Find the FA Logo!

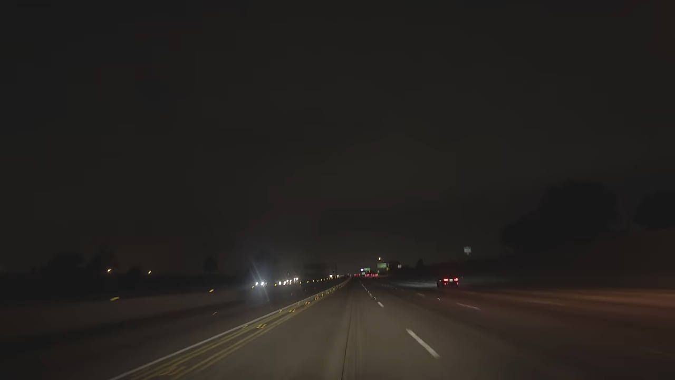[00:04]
all right we are now in the car on the way to San Fran Leon's making a dummy check to make sure we have everything good so